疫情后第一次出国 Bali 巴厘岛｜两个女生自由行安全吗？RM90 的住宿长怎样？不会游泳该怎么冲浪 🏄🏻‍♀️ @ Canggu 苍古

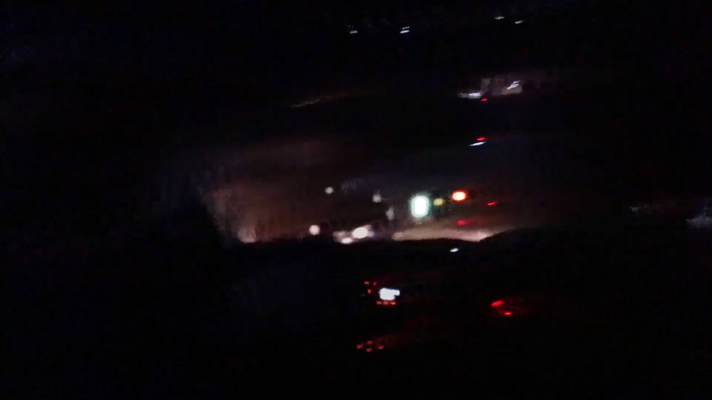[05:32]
它講很多的警察會巡邏到早上的喔講真的我現在直到巴黎了啦一、兩警察怎麼都看到有啦那個摩托啊有啦那個摩托真的很安靜耶